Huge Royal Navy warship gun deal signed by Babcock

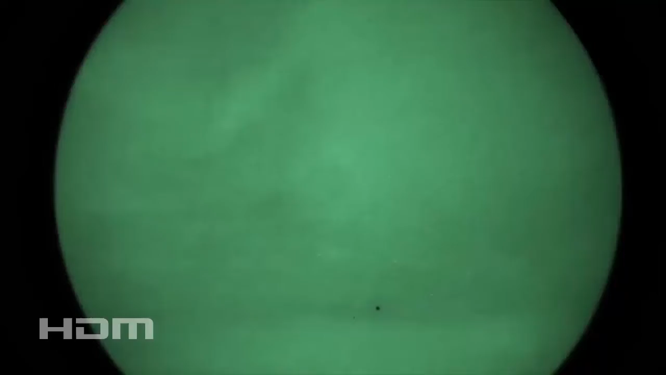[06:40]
The guidance system of the Phalanx CIWS includes Q-band radar and forward-looking infrared radar , essential for accurate tracking and engagement of targets.
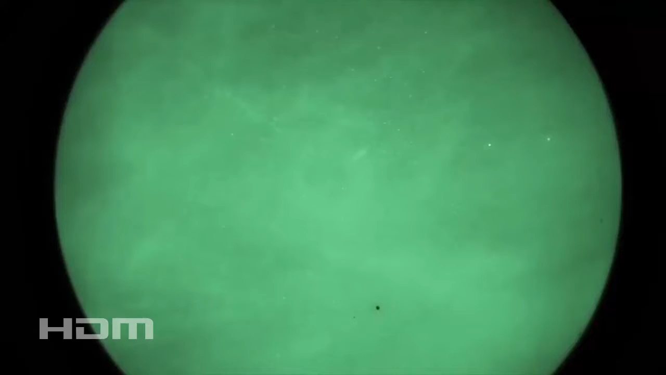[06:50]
This combination of radar and optical tracking systems is indicative of the technological integration within the Phalanx CIWS,